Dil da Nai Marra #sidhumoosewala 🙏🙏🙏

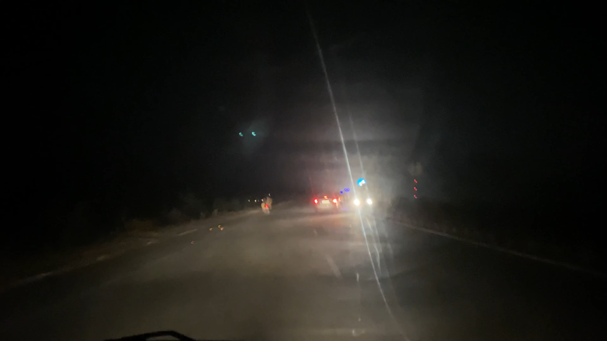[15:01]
ਇਹ ਹੈਗਾ ਆ ਨਕੂਦਰ ਹਾਈਵੇ ਨਕੂਦਰ ਟੂ ਜਲੰਧਰ ਹਾਈਵੇ ਬਹੁਤ ਵਧੀਆ ਬਣ ਗਿਆ ਹੁਣ ਇਹ